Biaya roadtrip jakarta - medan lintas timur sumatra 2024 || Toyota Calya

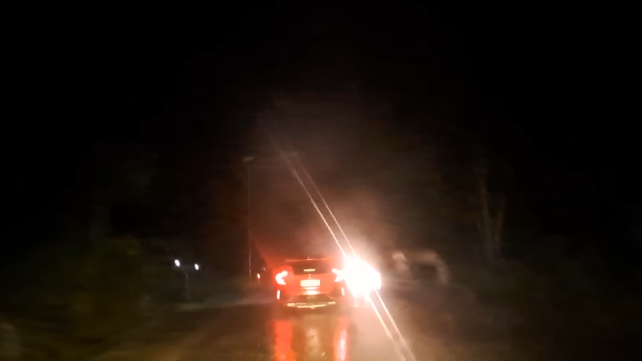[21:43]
Lumayan deras. Nah, beginilah kondisinya, guys.
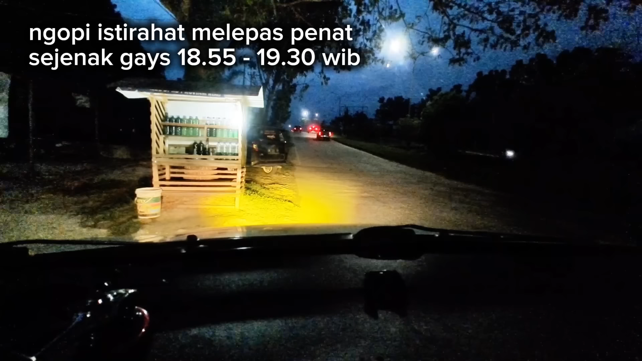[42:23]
Ada. Jam 7 kurang 5 menit, guys. Ini kita ambil ngopi-ngopi sekitar 10-20 menit dulu, guys.
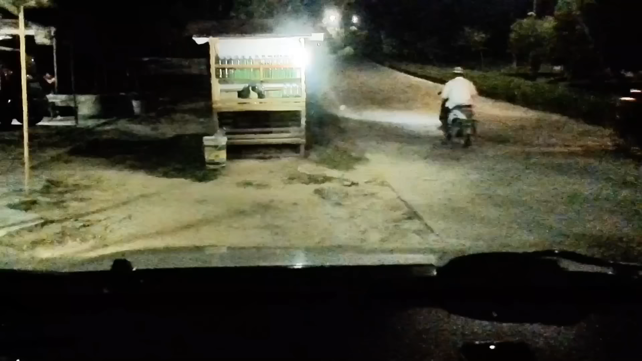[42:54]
Oke, guys, kita berangkat. Kak, makasih ya, Kak.
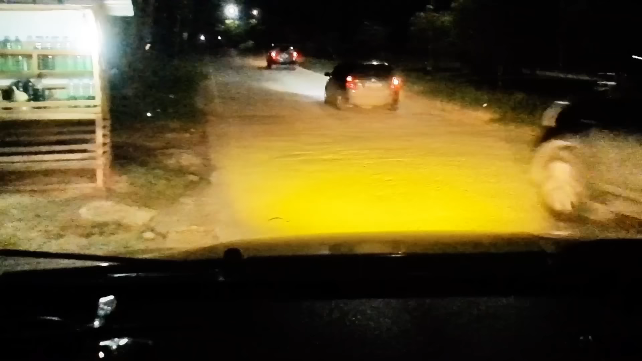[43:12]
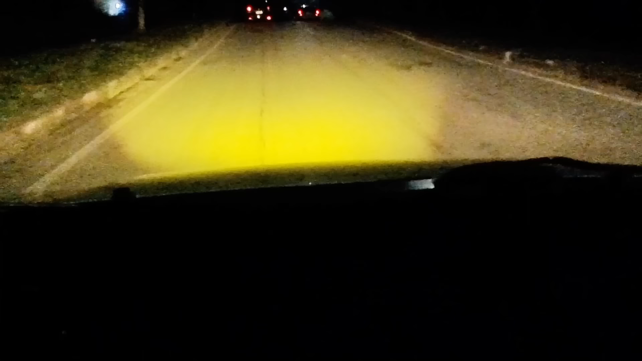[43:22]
Jalan kantor Pelalawan Riau, guys. Nanti setelah keluar gerbangnya itu belok kiri ya, guys, pintu gerbangnya.
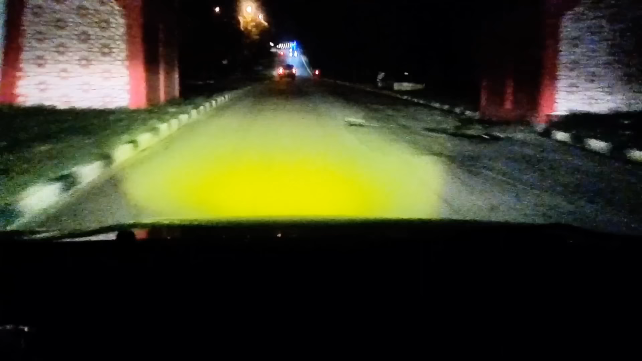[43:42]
Habis kantor Pelalawan Riau, nanti kita akan belok kiri, guys. Belok kiri. Sumatera, Jalan Lintas Timur Jambi, Riau. Terus di Jalan Lintas
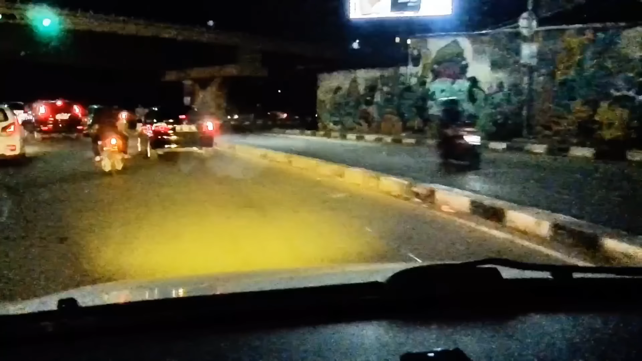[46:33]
Kita belok kanan ke Jalan Jenderal Sudirman, guys.
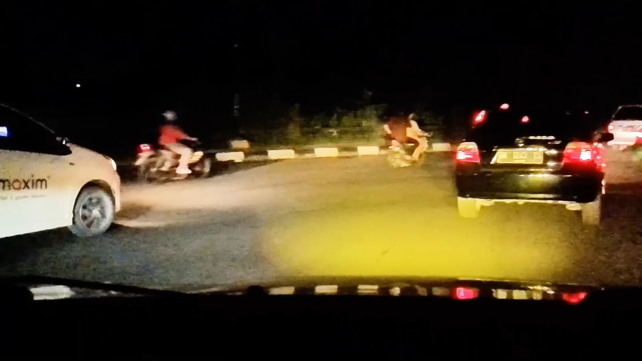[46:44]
Terus di Jalan Jenderal Sudirman, sekitar 1 km.
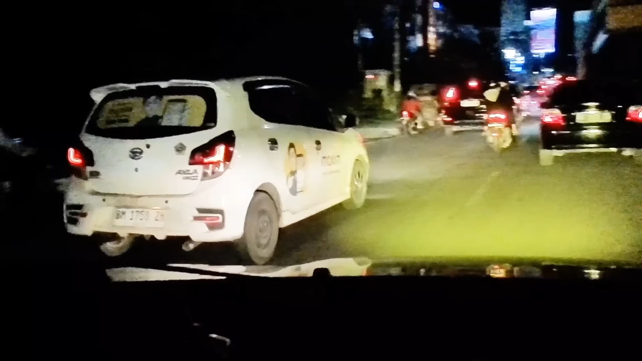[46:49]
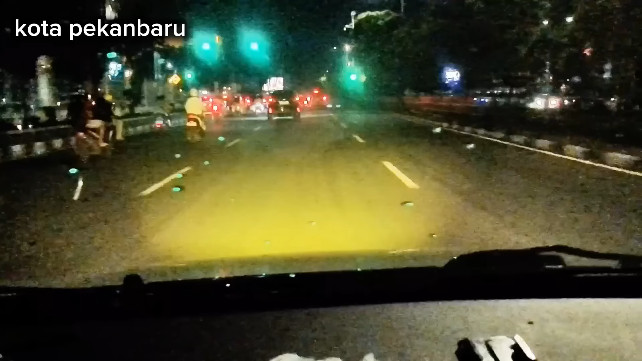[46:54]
Masuk kota ini, guys. Padatan kota Pekanbaru memang luar biasa, guys.
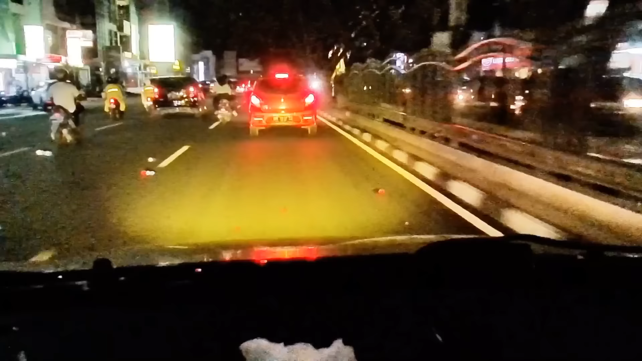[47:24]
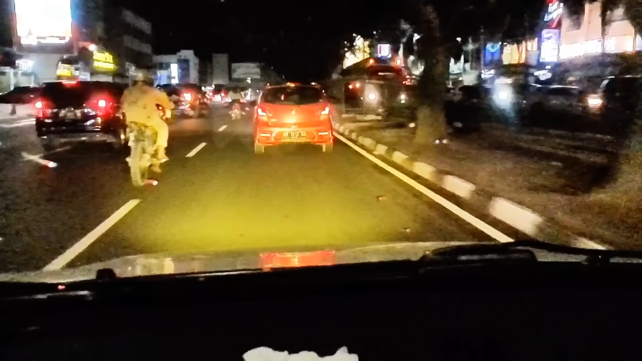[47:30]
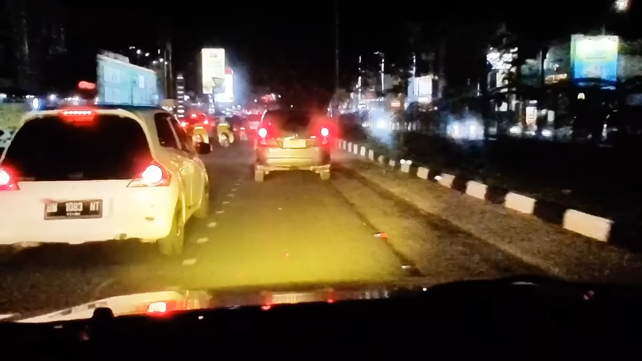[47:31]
Kita akan naik jembatan. Jembatan Pekanbaru, guys.
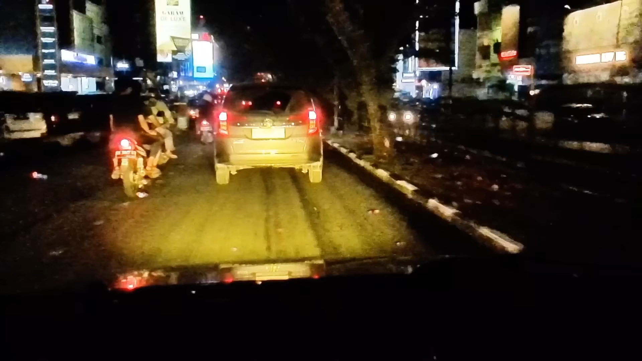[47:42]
Belok sedikit ke kanan menuju jembatan Sultan Abdul Jalil Alamsyah. Abdul Jalil Alamsyah.
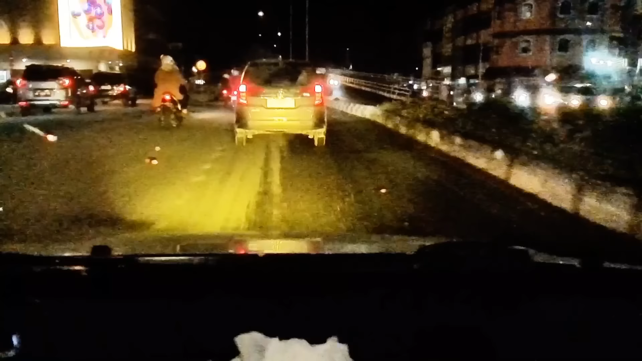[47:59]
Kalau siang terlihat cakep, guys. Terus sejauh 4 km. Sudah kita tinggalkan kota Pekanbarunya, guys.
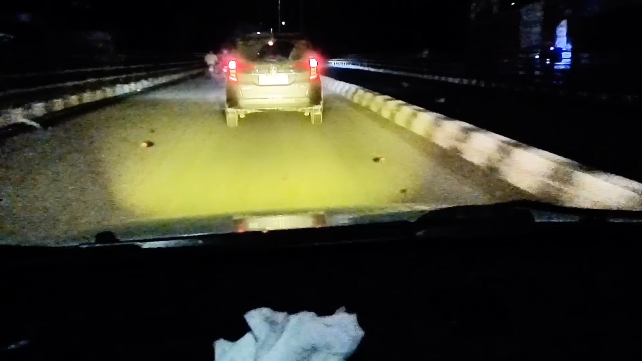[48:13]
Penuh dengan kendaraan, aktivitas masyarakat.
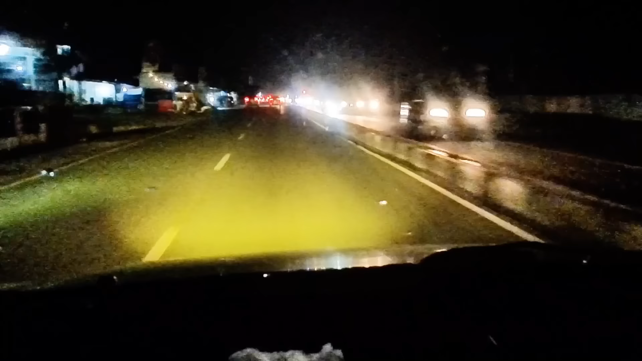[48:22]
Belok kanan ke Jalan Yosudarso. Itu tinggal satu jalur lagi, guys, untuk menuju tol Pekanbaru.
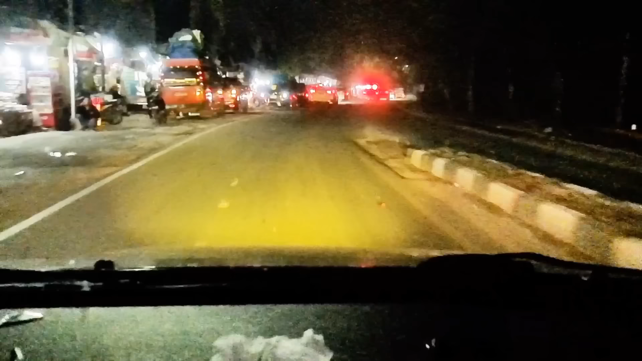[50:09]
bisa, muter balik di situ bisa, guys. Inilah jalan Yosudarso, guys.
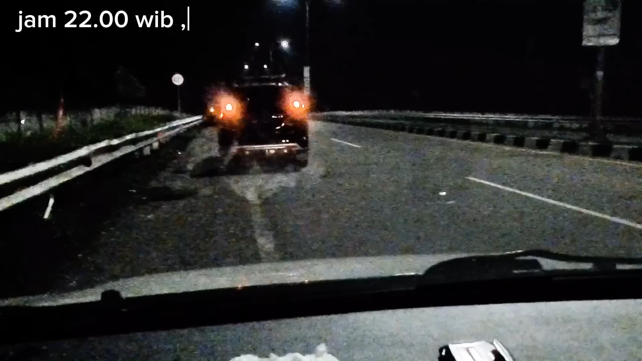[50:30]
Oke, guys, kita sudah sampai di pintu tol Pekanbaru, guys. Ini sebentar lagi kita masuk. Sekarang sudah jam 22. Di kilometer kita 1207 kilometer, guys. Bensin kita full karena tadi kita isi di Pekanbaru tadi. Oke, guys, kita langsung.
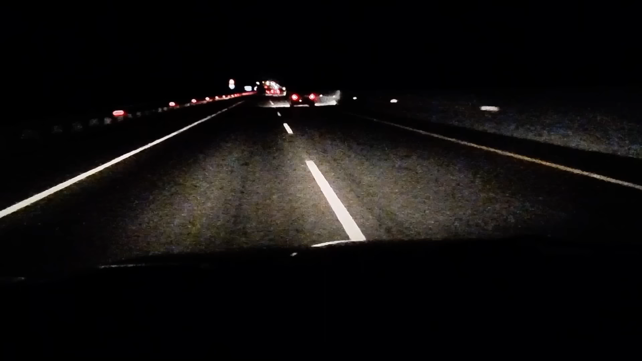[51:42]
Ada rest area, guys, di kilometer